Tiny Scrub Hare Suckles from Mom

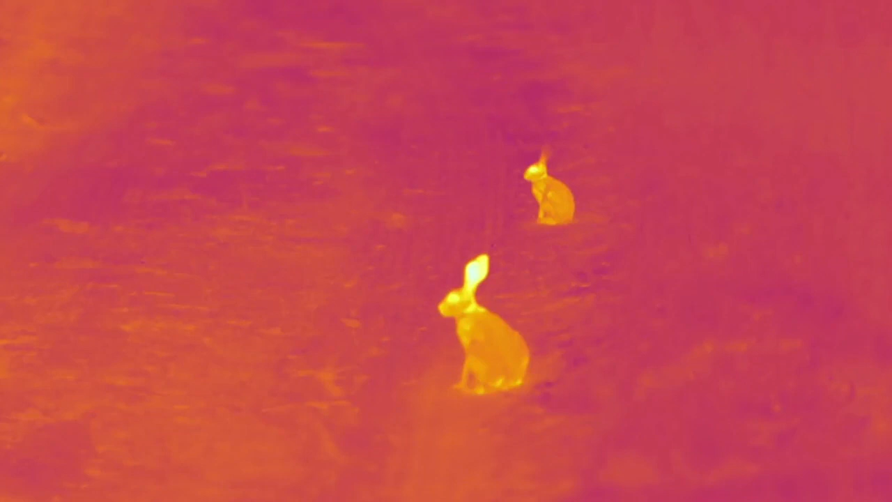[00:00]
well I have found something interesting and right now we've got two scrub hairs now one is mum and the other one is baby you can see babies at the back they're slightly smaller
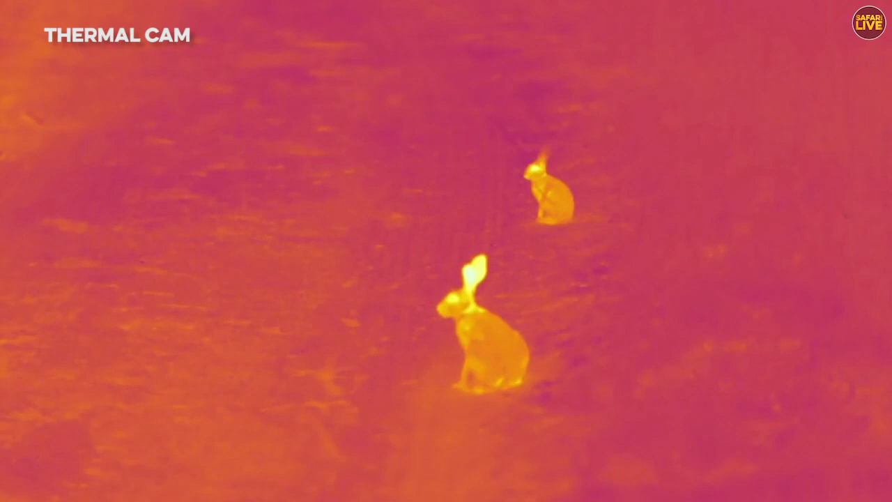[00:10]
and I know this because that baby was actually suckling from the mum you just saw it with the thermal camera now
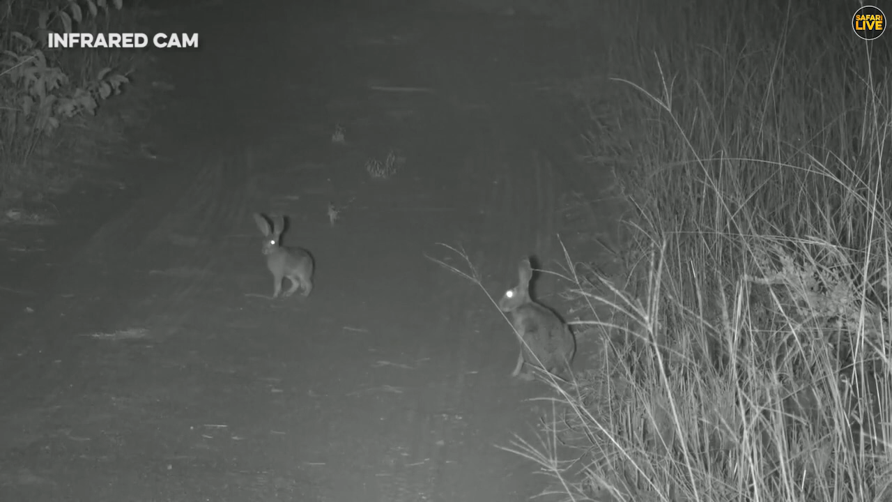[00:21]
we're back into infrared now those big ears have really thin skin that spreads across it and that thin skin allows for the diffusion of heat easily oh there it goes again our patience has paid off now you see this often with mammals that
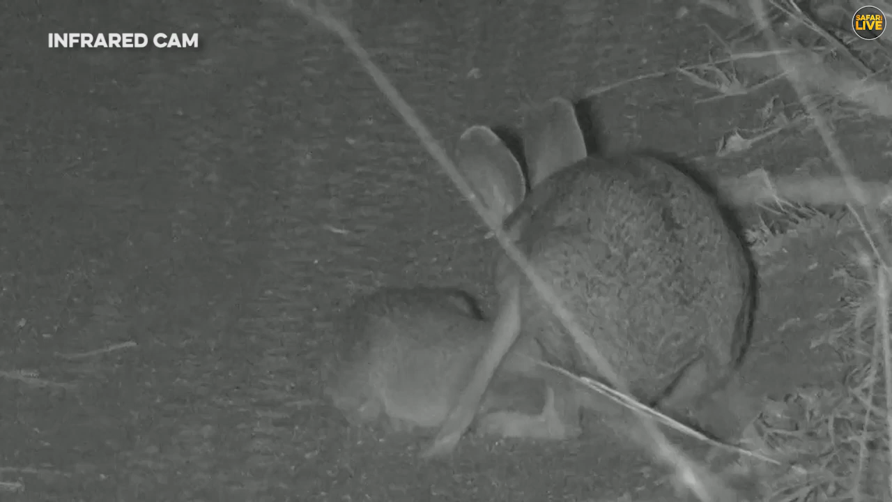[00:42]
mammals and as baby suckles mum is often grooming and licking and showing other displays of affection and increasing their social bond oh how sweet is that